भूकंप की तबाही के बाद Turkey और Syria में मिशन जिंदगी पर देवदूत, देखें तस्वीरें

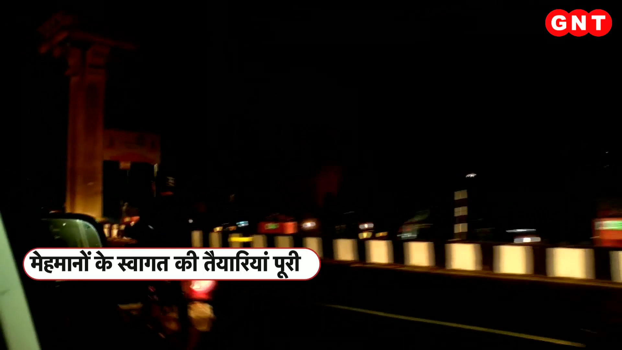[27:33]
को इन रोट्स को अब जैसे जैसे हम आगे बढ़ेंगे आप यहां पर देखेंगे जो पोल लाइट्स लगे हैं यहाँ पर आप देखिए कि जालरों को लगा दिया गया है आपको विजुल